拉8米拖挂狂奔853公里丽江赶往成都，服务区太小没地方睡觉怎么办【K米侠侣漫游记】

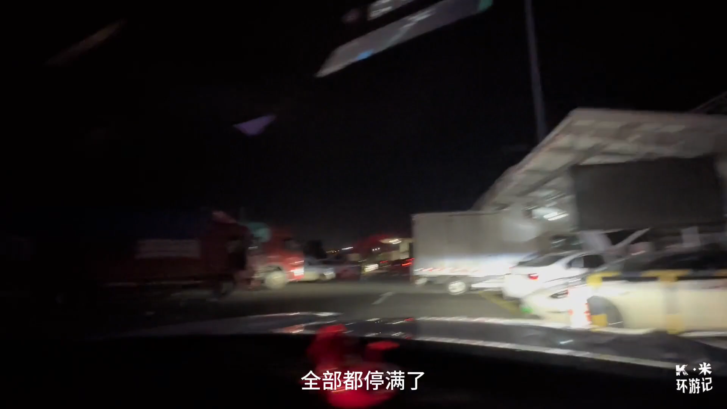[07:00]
全大车就不适合路不适合我们住车然后那个保安
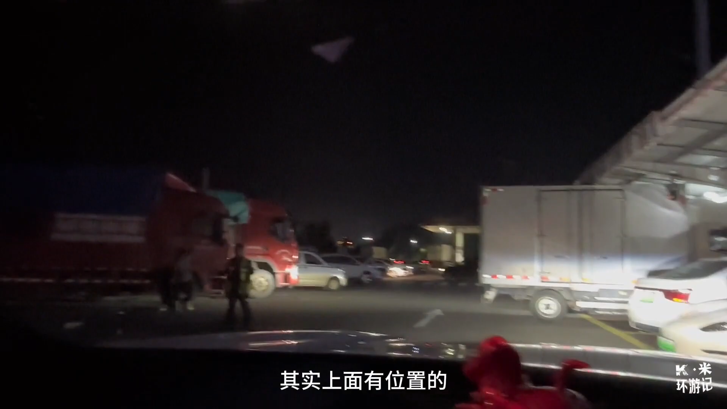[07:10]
也不太懂其实上面有位置的上面有位置他不让停那这边上去其实可以停的上面很高嗯不让进
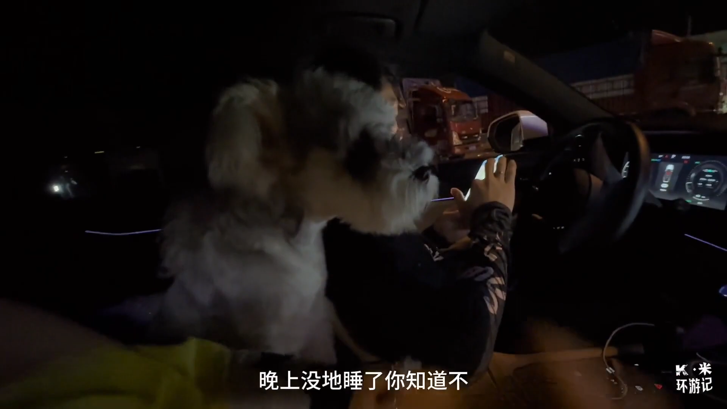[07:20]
你干嘛呢晚上没掉睡了你知道不嗯还要挠不许挠小爪子不许挠你去迈个门然后让我们晚上住在这里好吗
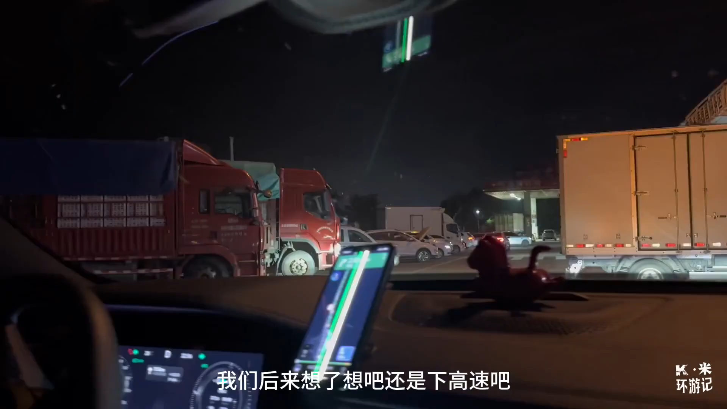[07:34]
我们后来想了想吧还是下高速吧这个地方真的没法没法停车
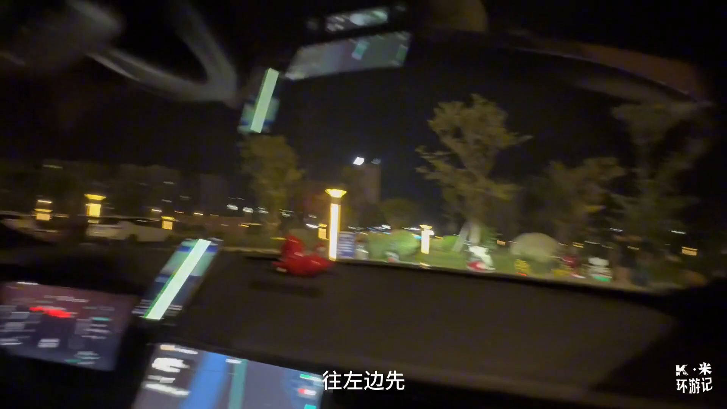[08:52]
往左边先这个位置不知道行不行